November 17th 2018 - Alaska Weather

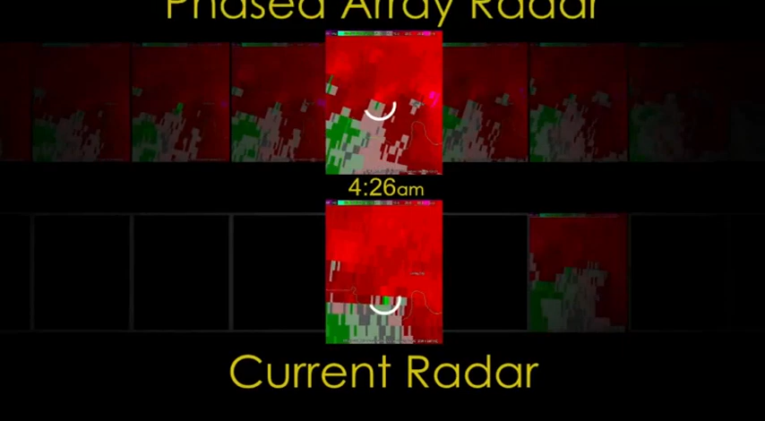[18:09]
we get that picture of what's going on in the storm every minute, so it becomes more like watching a movie.